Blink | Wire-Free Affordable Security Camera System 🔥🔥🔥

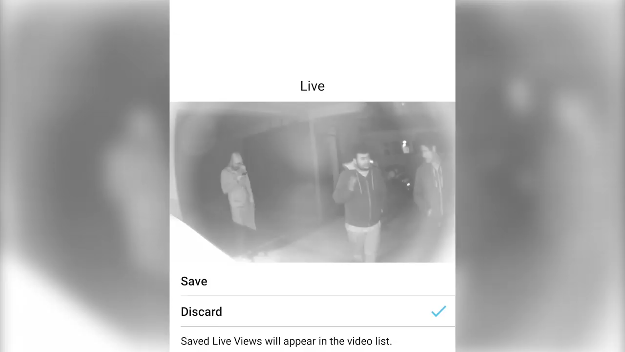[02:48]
Night vision sensors to give you detailed footage on low lights and a speaker and a microphone for two-way audio.